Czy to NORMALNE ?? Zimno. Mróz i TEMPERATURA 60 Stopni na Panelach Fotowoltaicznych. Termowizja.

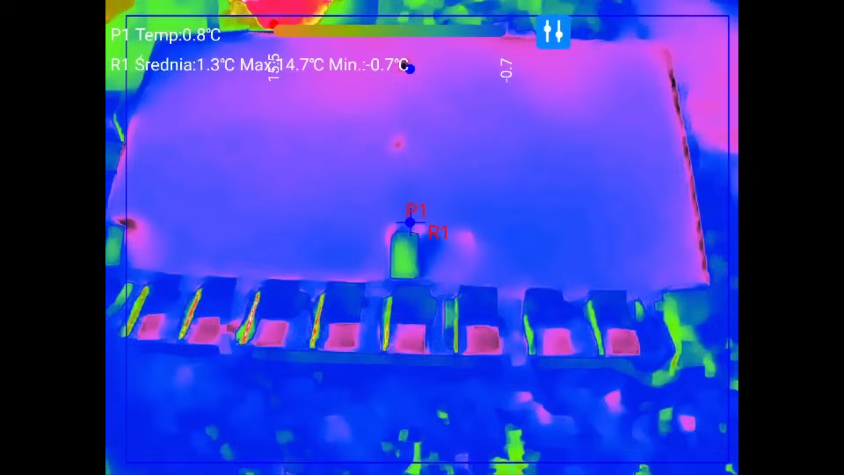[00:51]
On screen: spot 0.8°C, min -0.7°C
Dobra. Lecimy z tematem. Dwa miejsca.
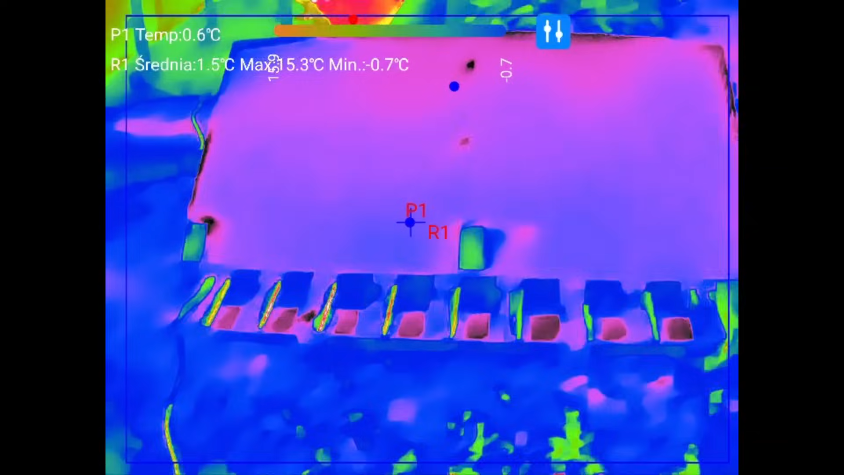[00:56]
On screen: spot 0.6°C, min -0.7°C
Panel ma mniej więcej. Tutaj widzicie, gdzie jest P1. Na górze temperatura 0,6-0,5 stopnia.
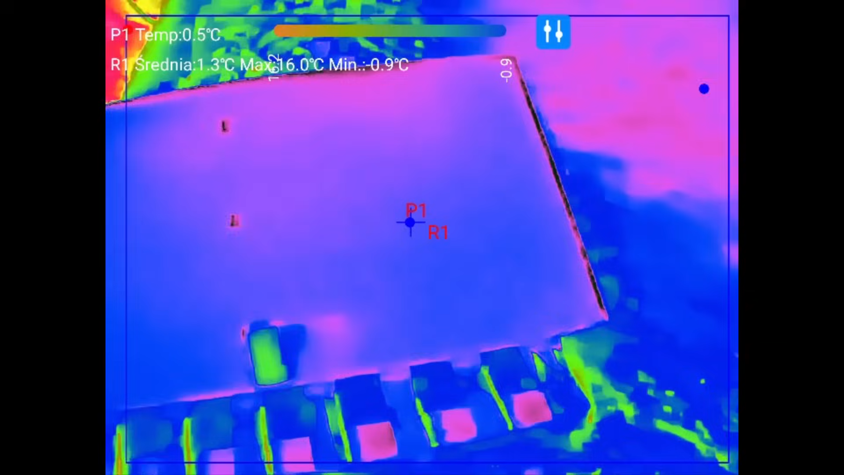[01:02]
On screen: spot 0.5°C, max 16.0°C, min -0.9°C
O, tutaj wszędzie ma. 0,6-0,5. A tutaj na tych, że tak powiem, grzejących się miejscach ma...
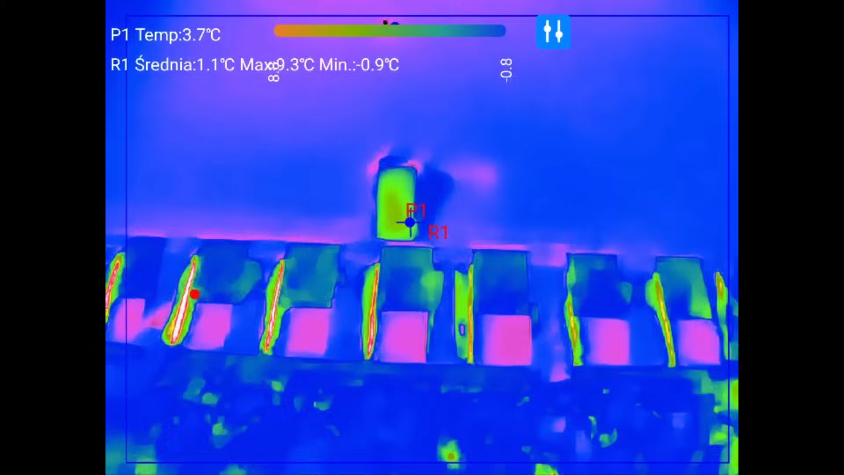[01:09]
On screen: spot 3.7°C, max 9.3°C, min -0.9°C
7. Tutaj ma 7 stopni.
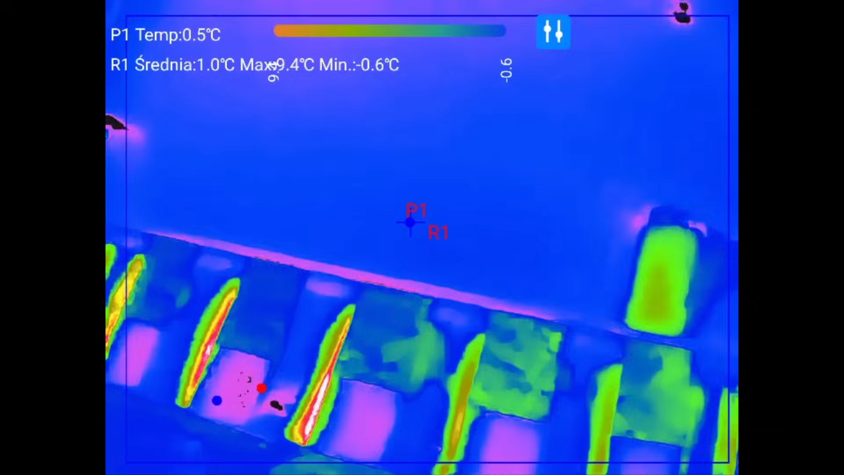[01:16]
On screen: spot 0.5°C, min -0.6°C
I tutaj ma... Widzimy, ładnie. Tu ma jakieś 4.
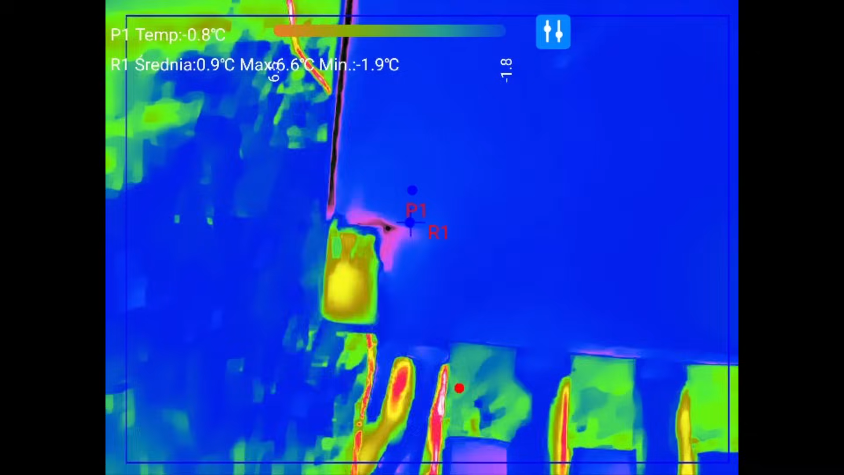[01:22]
On screen: spot -0.8°C, max 6.6°C, min -1.9°C
A no, tutaj się nie doszukujmy jakiejś precyzji.
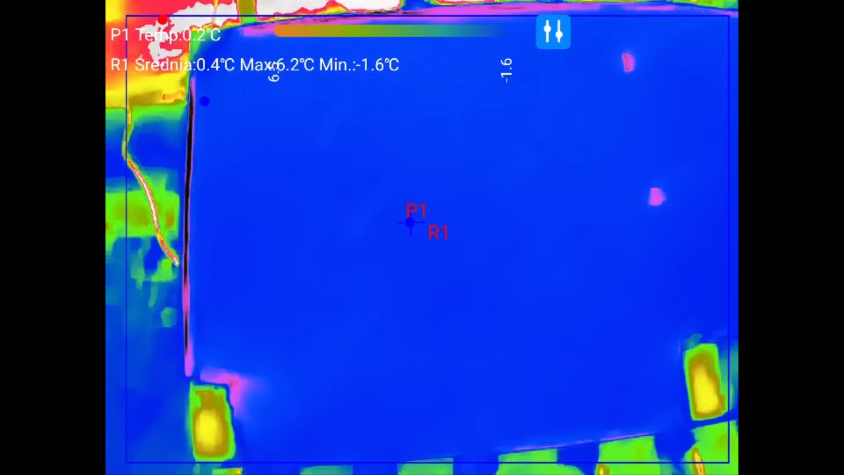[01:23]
On screen: max 6.2°C, min -1.6°C
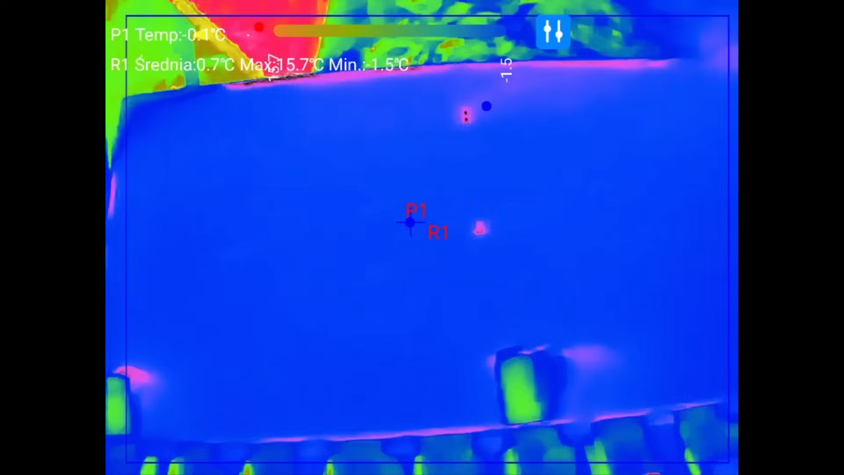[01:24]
On screen: min -1.5°C
Nie wiadomo o jakiej, ale... Dwa się grzeją na razie. I jest więcej tak naprawdę.
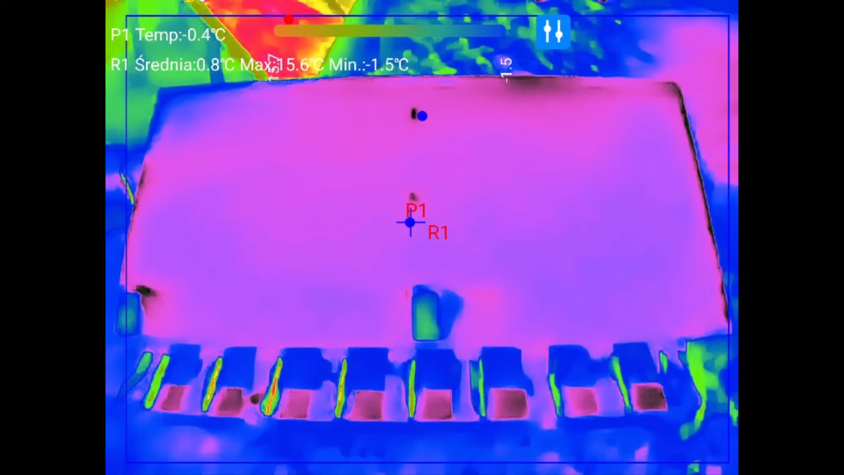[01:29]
On screen: spot -0.4°C, min -1.5°C
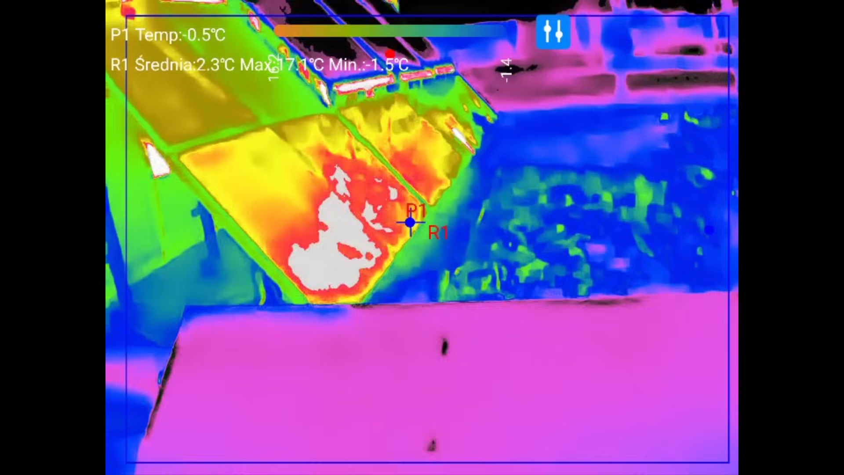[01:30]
On screen: spot -0.5°C, min -1.5°C
Zobaczmy tutaj. Tam jest zacieniony kawałek panela. O, widzicie moją rękę dla porównania.
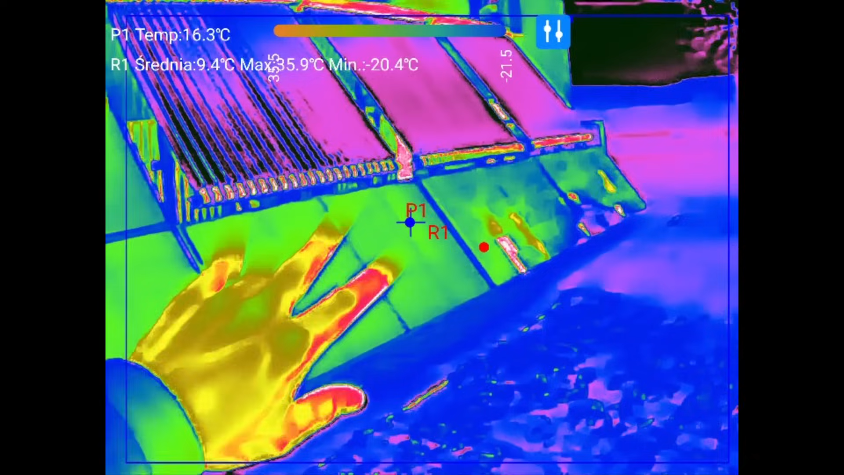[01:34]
On screen: spot 16.3°C, min -20.4°C
Kolektory zimne. No, widać, że aż czarne.
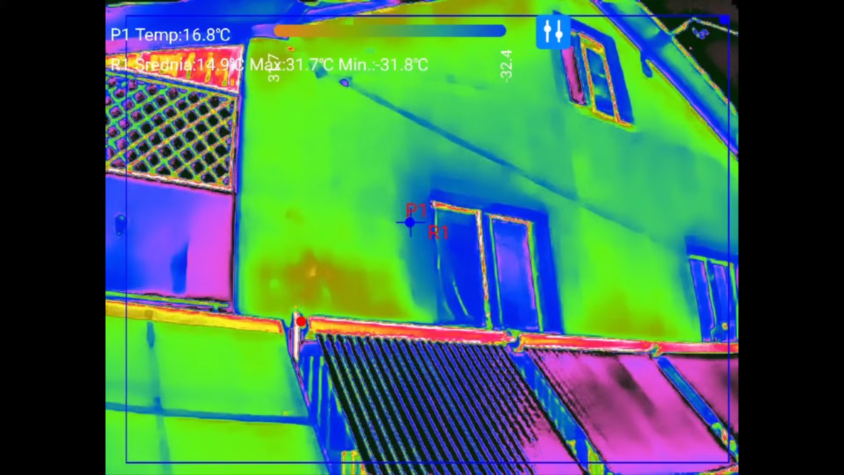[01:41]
On screen: spot 16.8°C, max 31.7°C, min -31.8°C
Dom tutaj, słonko świeci na dom. Także tu się wszystko ładnie rozgrzewa. Pokazuje 19 stopni.
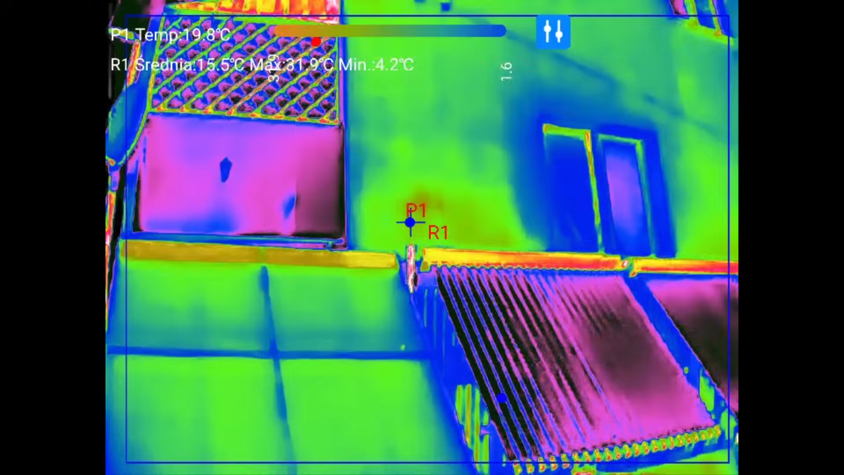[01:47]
On screen: spot 19.8°C, max 31.9°C, min 4.2°C
Elewacja, że ma. Tutaj panele mają.
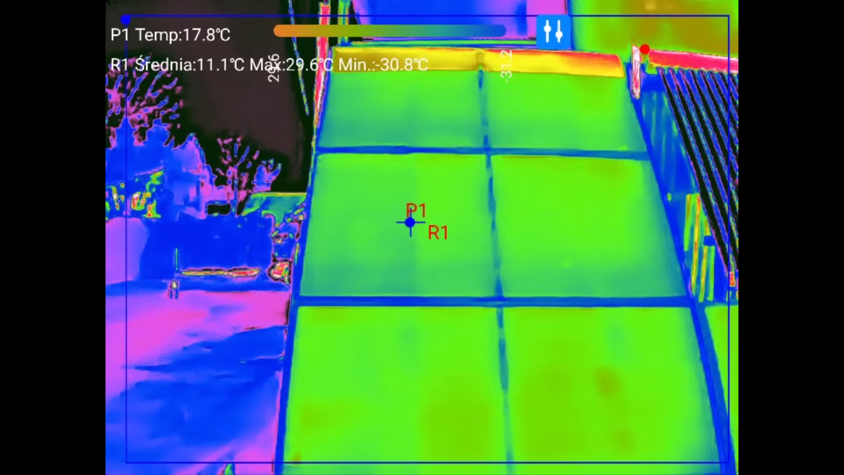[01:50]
On screen: spot 17.8°C, max 29.6°C, min -30.8°C
Celujemy w panele. Minus 30 pokazuje. Gdzieś łapie ten, a ono jak widzi niebo.
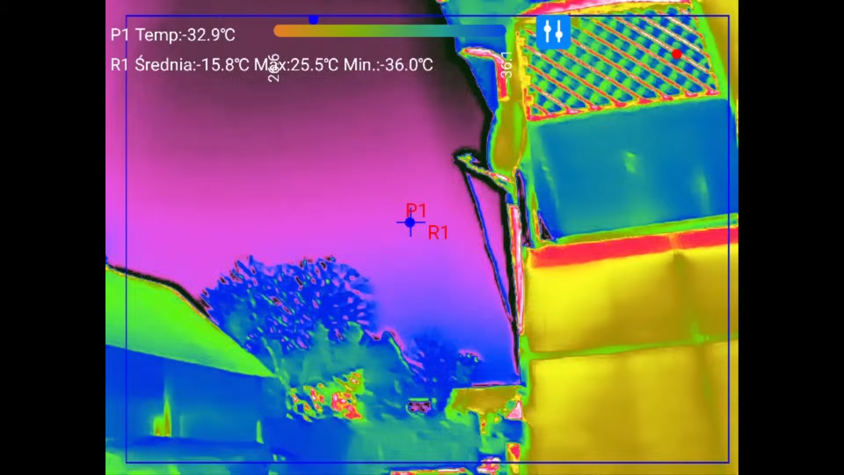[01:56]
On screen: spot -32.9°C, max 25.5°C, min -36.0°C
To tam cuda wtedy wymyśla. 18 stopni mają panelek. Są nagrzane.
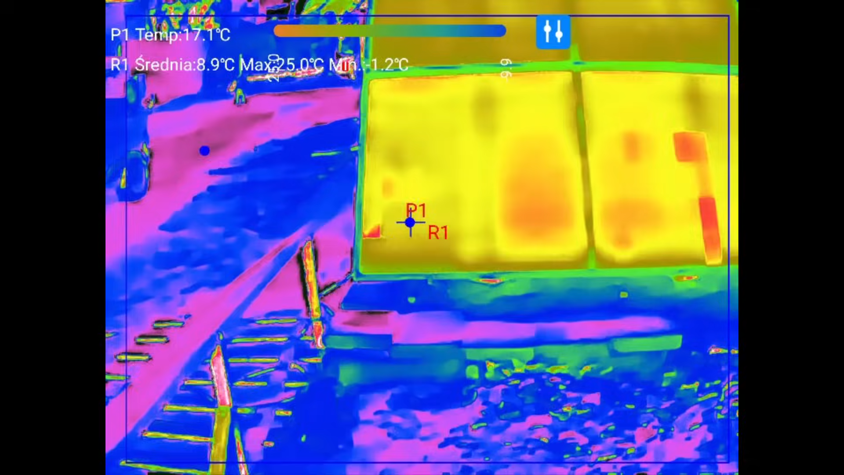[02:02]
On screen: spot 17.1°C, max 25.0°C, min -1.2°C
Ja tutaj stoję, robię cień. Ale zobaczmy tutaj do tego miejsca, gdzie jest zacieniony akurat. To powinna być wyższa temperatura. Z tego co wiem. O, moment. O. Tutaj w ogóle widać, że. Jest różnica.
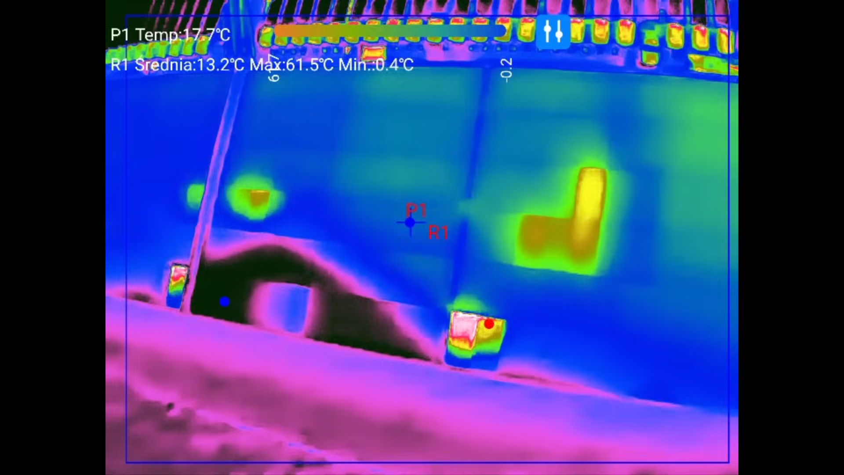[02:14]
On screen: spot 17.7°C, max 61.5°C
I zobaczcie jak tamte. Praktycznie.
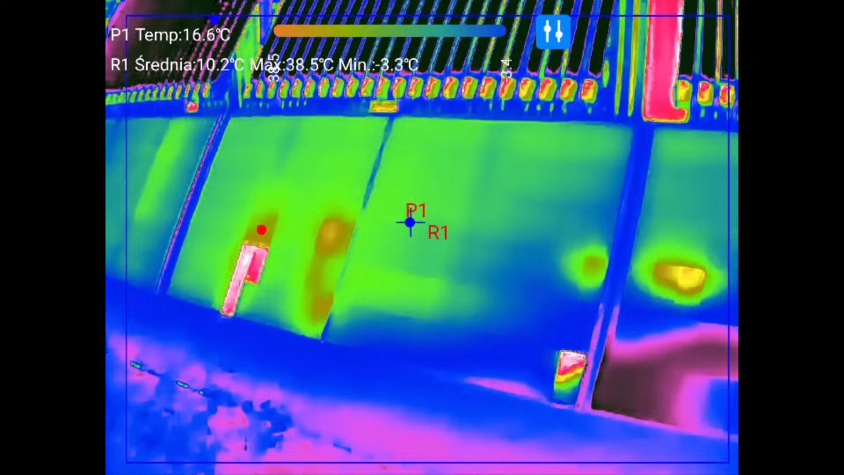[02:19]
On screen: spot 16.6°C, max 38.5°C, min -3.3°C
O, ten też jeszcze. Ma różne takie. Fiku miku. Hmm. Czekajcie. Tutaj też się.